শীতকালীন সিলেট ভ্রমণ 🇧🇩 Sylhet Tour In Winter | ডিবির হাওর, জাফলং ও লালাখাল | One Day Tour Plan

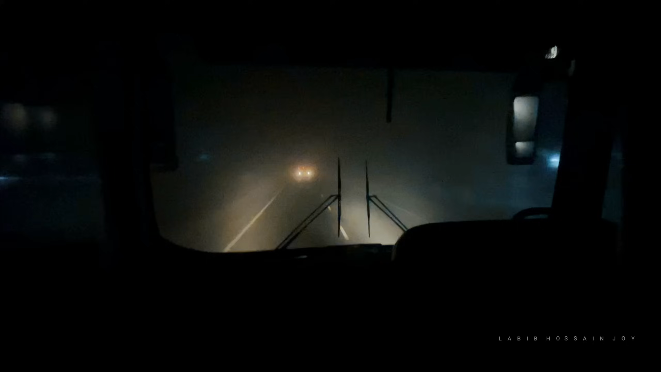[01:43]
যেটি পরদিন ভোর 5টায় আপনাকে সিলেট পৌঁছে দেবে কনকনে হাড় কাঁপানো শীতের মধ্যে। এত সকালে পৌঁছে বিড়ম্বনায় পড়ার ভয়ে এ যাত্রায় আমাদের বাসে করে যাও।
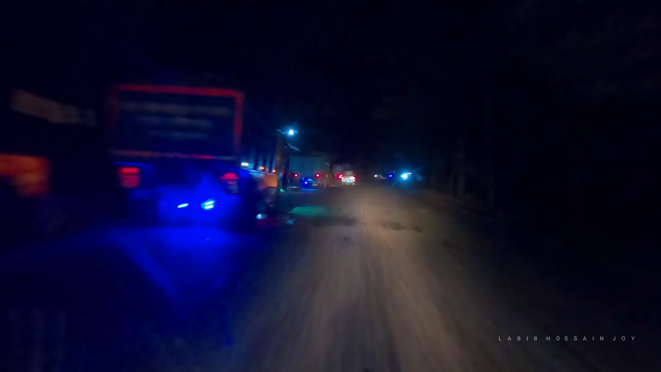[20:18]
ঘাটে পৌঁছে রিজার্ভ করা লেগুনাতে সরাসরি চলে যাই মাজার সংলগ্ন এলাকায়।
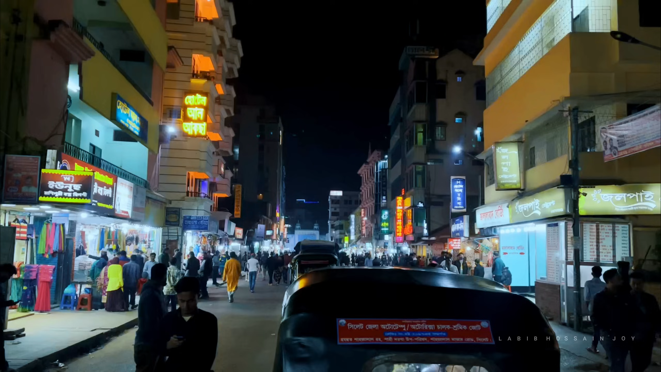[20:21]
পর্যটকদের আনাগোনে সারারাতই জমে থাকে এই জায়গাটুকু।
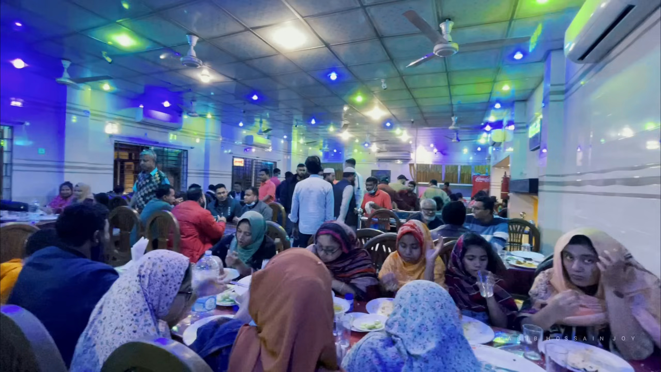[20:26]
রাতের খাবারের জন্য চলে গিয়েছিলাম সিলেটের বিখ্যাত পাঁচভাই রেস্টুরেন্টে।
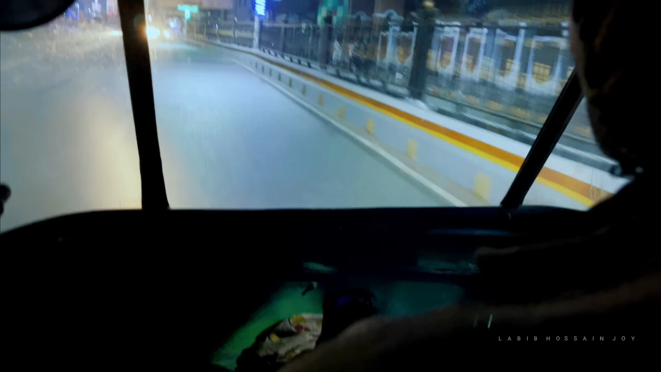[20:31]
খাওয়া দাওয়া শেষ করে সিএনজিতে করে চলে যাই আবারও সেই হুমায়ুন চত্বরে, যেখান থেকে রাত ১২টার বাসে আমরা ঢাকার উদ্দেশ্যে রওনা দিই।